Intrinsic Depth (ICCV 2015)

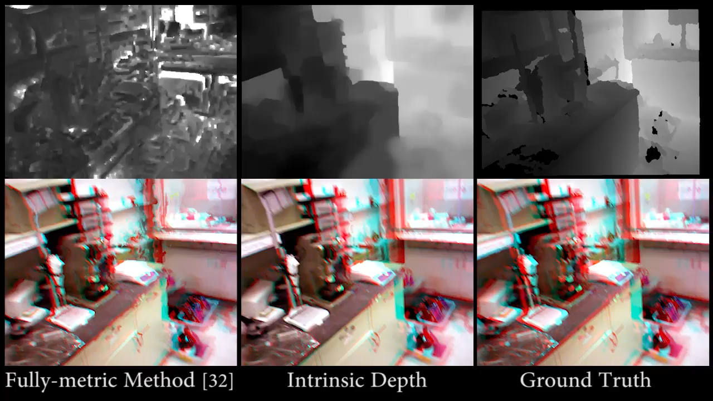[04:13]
This scene with several objects is captured by a moving camera. In this scene, the baseline depth transfer method completely misses the structure of the chairs. Our depth well captures the shape and varying depths of the chairs. Depth from the fully metric method shows large errors around the right bottom area.
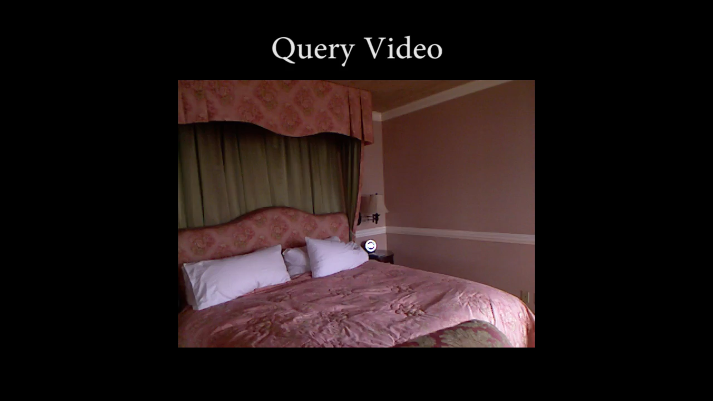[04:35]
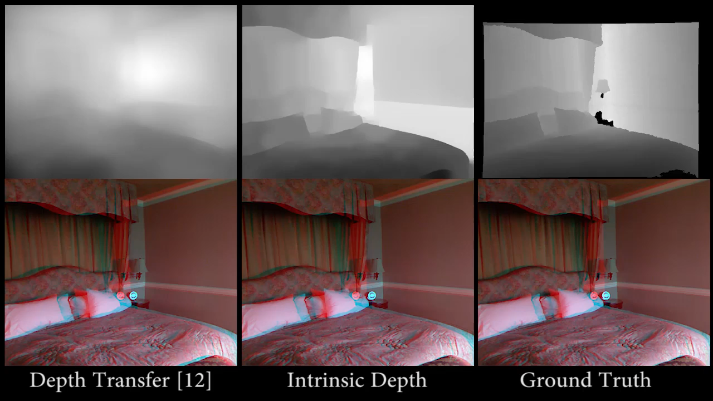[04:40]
Here, the arm of a chair is the closest object in the scene, but it is missing in the previous result. Ours shows its depth and boundaries clearly, and the roof over the bed also shows accurate depth. Depth from the fully metric method is noisy and inaccurate. This example captures an outdoor scene.
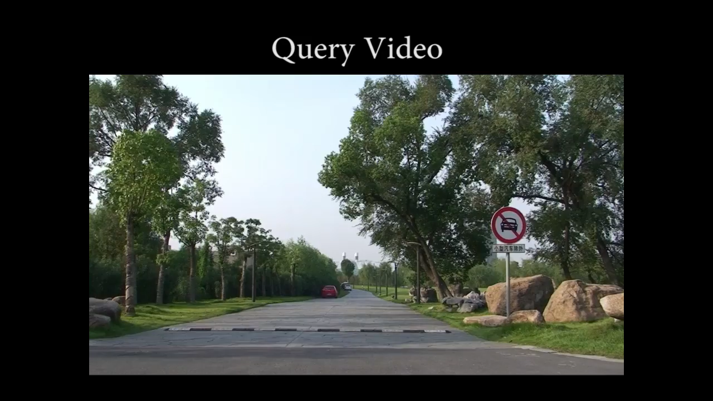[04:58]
The camera is translating, creating parallax, and the scene is extremely deep. As expected, depth transfer only captures a crude overall shape.
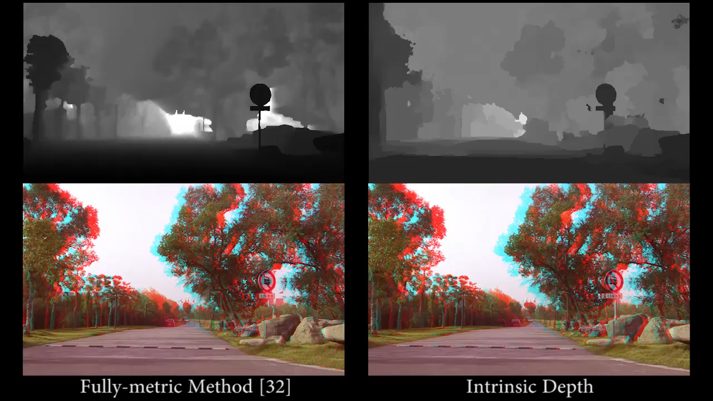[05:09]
Our method estimates the scene structure well, including sharp boundaries between objects. Our results are comparable to the fully metric method, which, unlike our method, is tuned, found, or scenes.
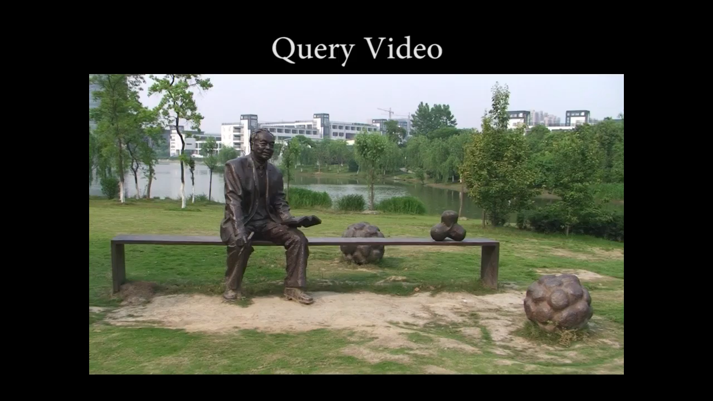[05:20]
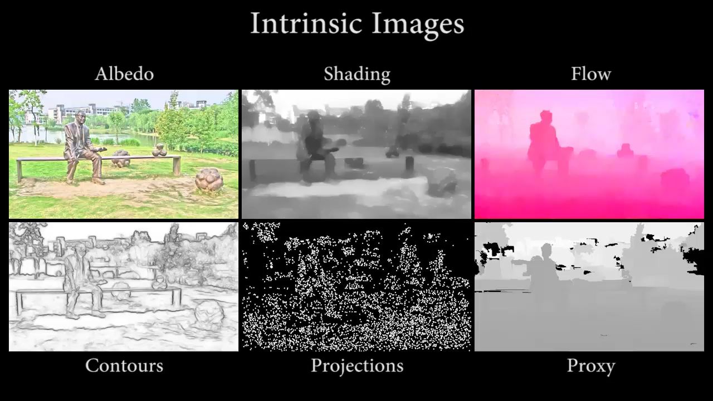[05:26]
In this sequence, our method again performs well.
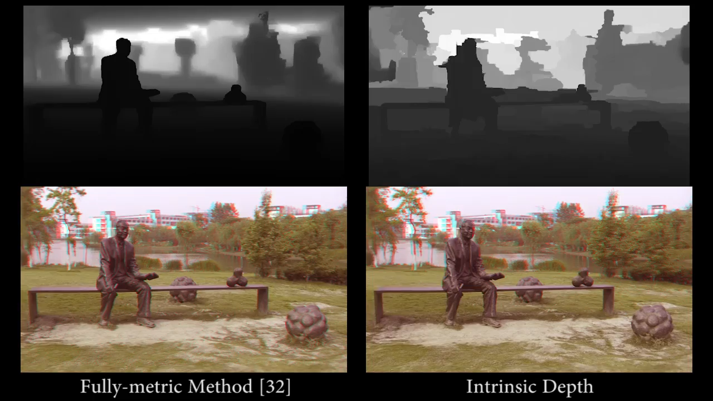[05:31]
Notice that our method captures the thin structure of the bench, and the fact that the sky is distant.
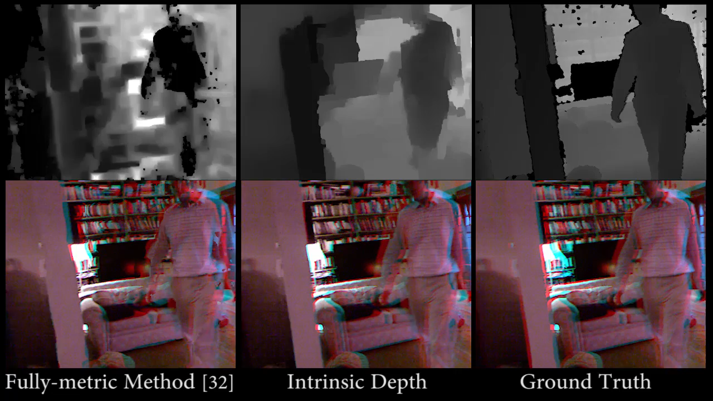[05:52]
The fully metric method cannot deal with the non-rigid motion of the person. In contrast, the depth of both the scene and the person is recorded by intrinsic depth.
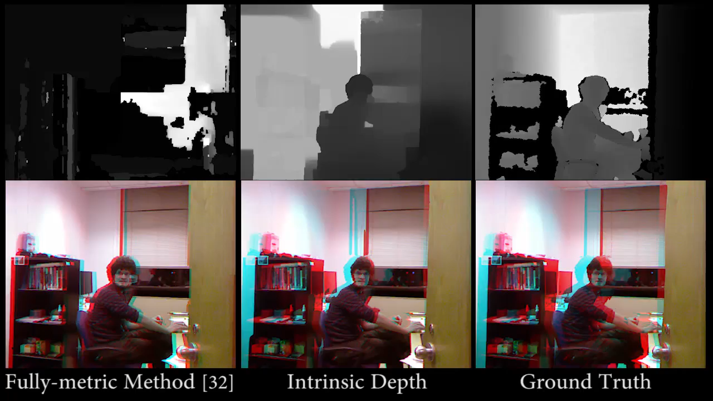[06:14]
Intrinsic depth records the depth of both the scene and the moving person with clear boundaries.
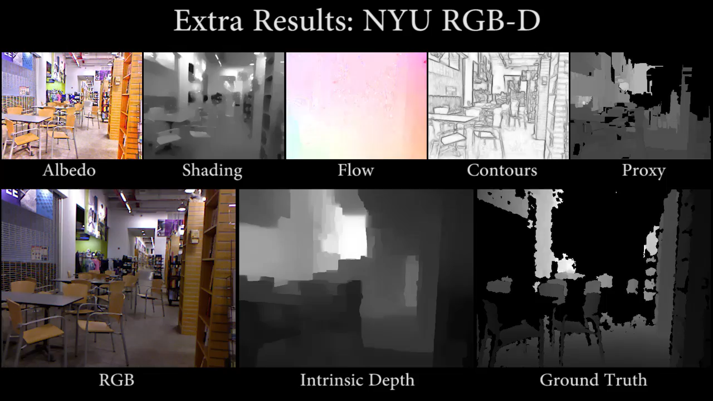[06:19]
We have demonstrated a new method for intrinsic depth estimation on a range of challenging indoor and outdoor sequences. The results demonstrate that an integrated approach to intrinsic image estimation is beneficial, for reasoning about scenes and their structure.
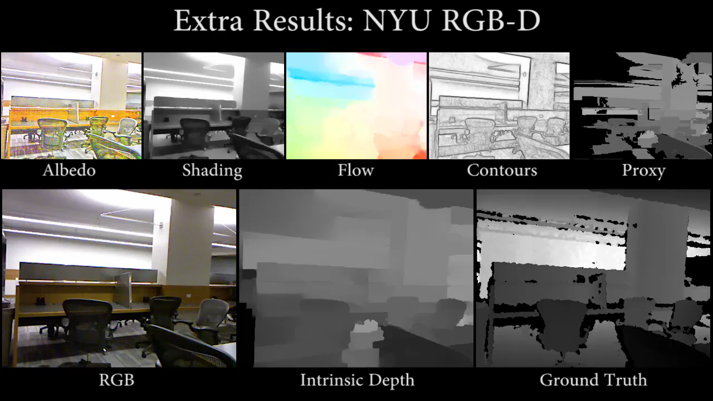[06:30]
Specifically, we show that replacing pixel values with shading and albedo in
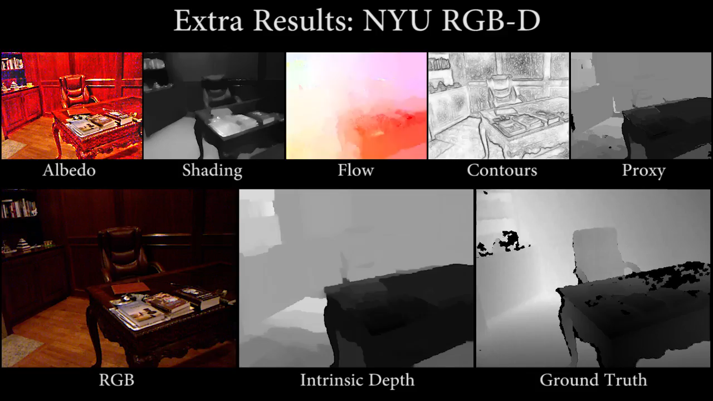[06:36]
an example-based depth estimation method significantly improves performance.
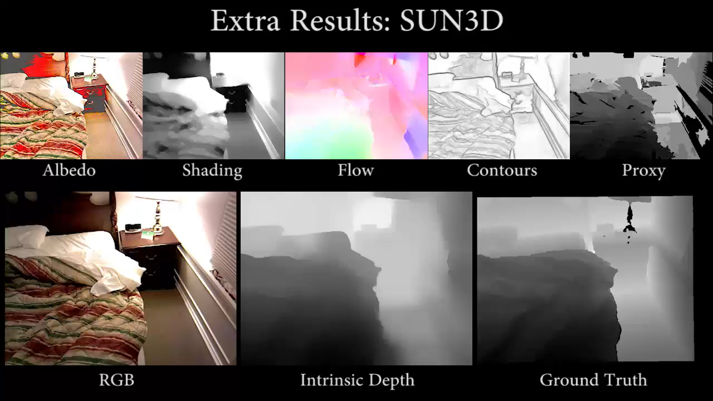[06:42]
Shading, for example, is more directly related to the physical properties of the world, including surface boundaries.
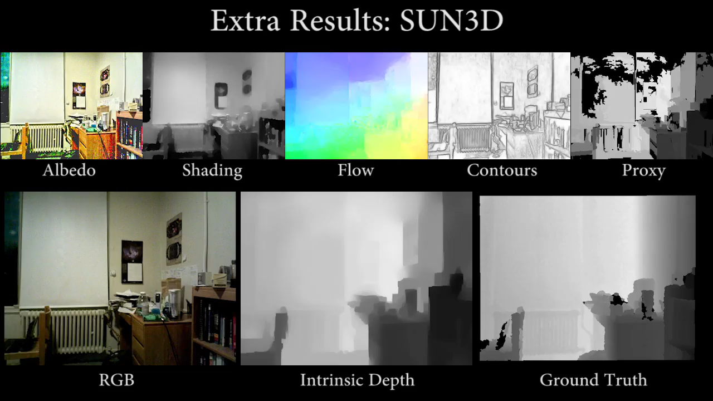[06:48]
We see our intrinsic depth method as a modest step towards a more integrated estimation of intrinsic images, including depth, flow, reflectance, shading and surface boundaries.